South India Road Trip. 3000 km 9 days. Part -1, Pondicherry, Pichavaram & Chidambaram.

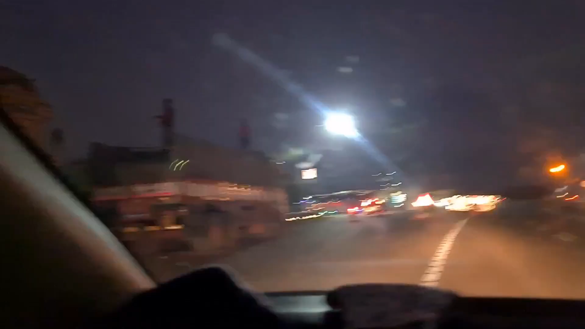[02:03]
సూళ్ళూరుపేట జంక్షన్, ఇక్కడ నుంచి లెఫ్ట్ వెళ్తే షార్ అంటే స్పేస్ సెంటర్ వస్తుంది.
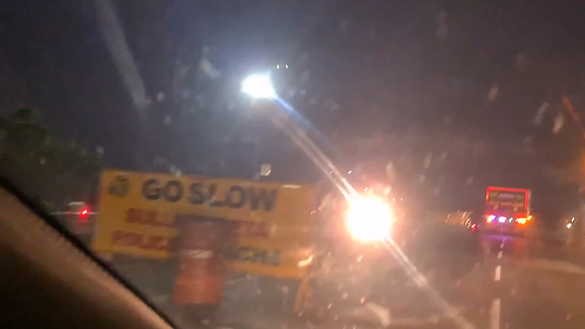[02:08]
ఇక్కడ నుంచి కొద్ది దూరంలో మనకి తడ వచ్చేస్తుంది,
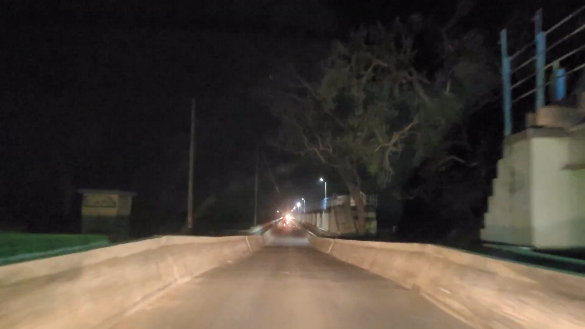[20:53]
అమ్మో ఈ బ్యారేజ్ ఏంటి ఇంత సన్నగుంది, ఎదురు వెహికల్ వేస్తే ఎట్లండి? అక్కడ సెక్యూరిటీ వాళ్ళు ఉన్నారు, వాళ్ళు వాకీ టాకీలు మాట్లాడుకుని పంపిస్తున్నారు.